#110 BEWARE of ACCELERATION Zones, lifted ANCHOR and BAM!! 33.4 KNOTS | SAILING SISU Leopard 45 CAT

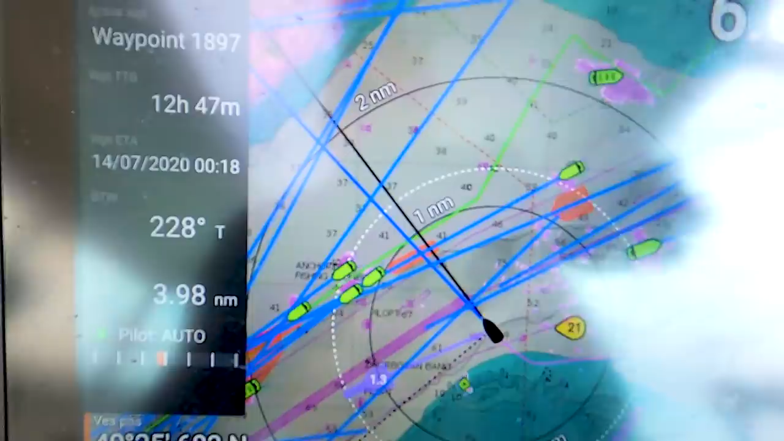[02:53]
So what we normally do, and it's also what you require to do, is go 90 degrees, cross 90 degrees.
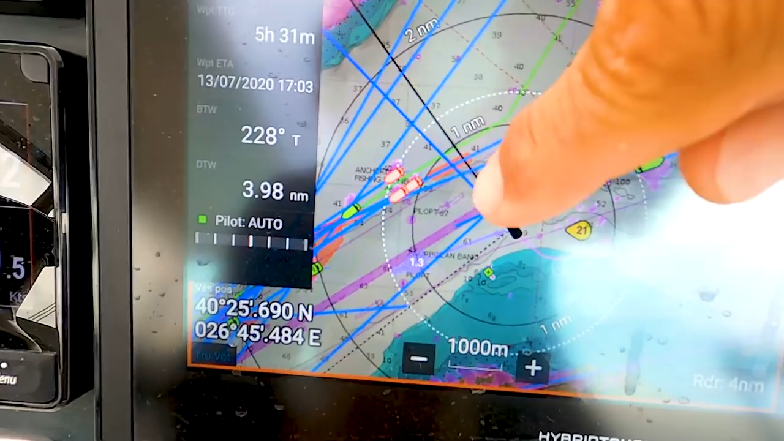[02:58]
So I'm just checking again that little fishing boat.
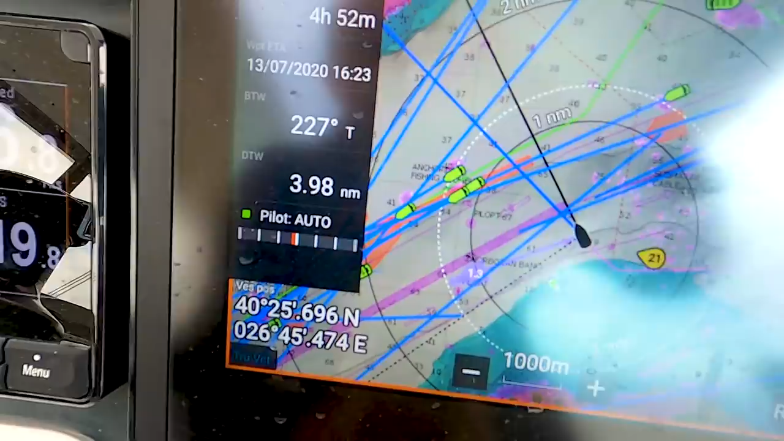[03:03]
I think we need to go a little bit more to port.
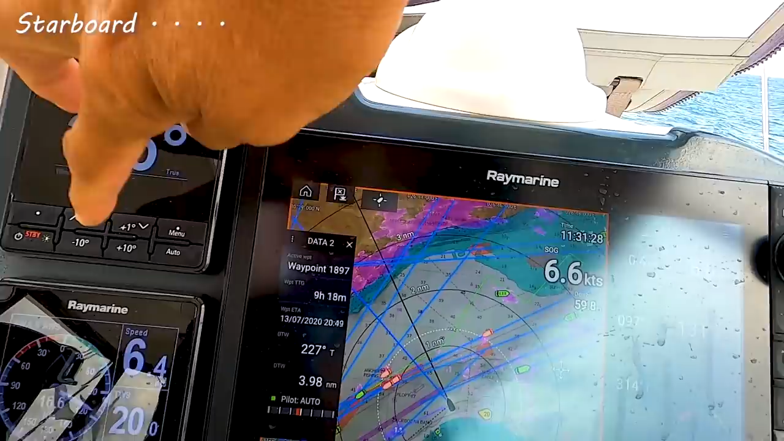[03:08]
So let's go maybe 10 degrees more so that we can go at his back.